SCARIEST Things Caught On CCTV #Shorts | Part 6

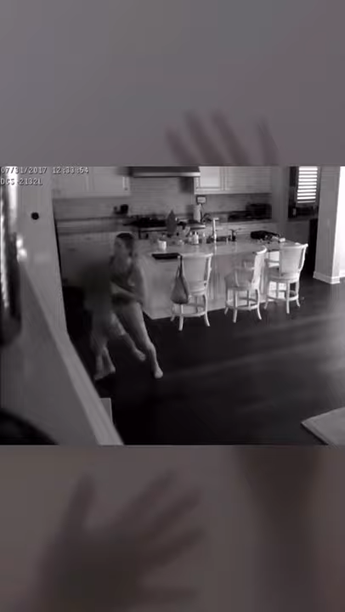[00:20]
she can be seen frantically grabbing the kid and running outside to the neighbor's house, followed by the intruder running away.